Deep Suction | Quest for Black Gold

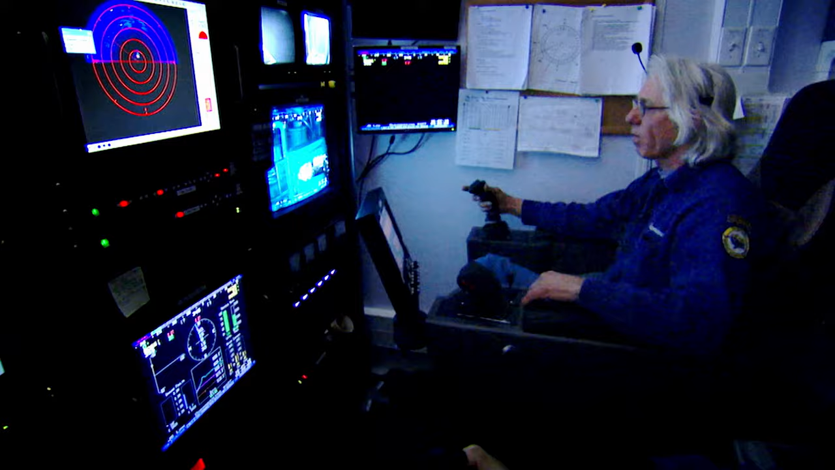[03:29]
An operator four kilometers away maneuvers the ROV towards the suction anchor and attaches a pump.